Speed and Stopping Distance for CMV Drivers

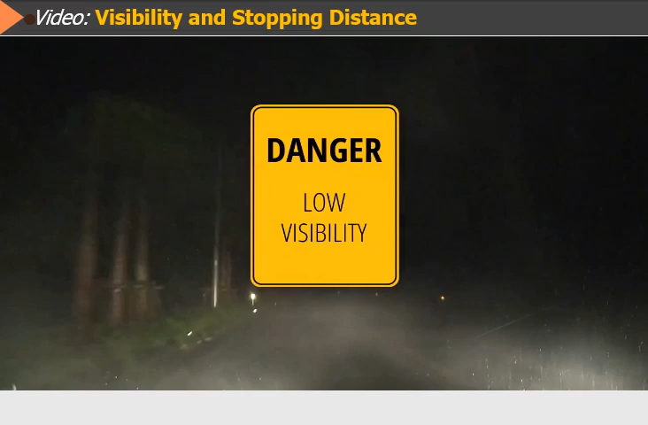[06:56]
Reduce your speed to assure that your stopping distance does not exceed the range of your headlights.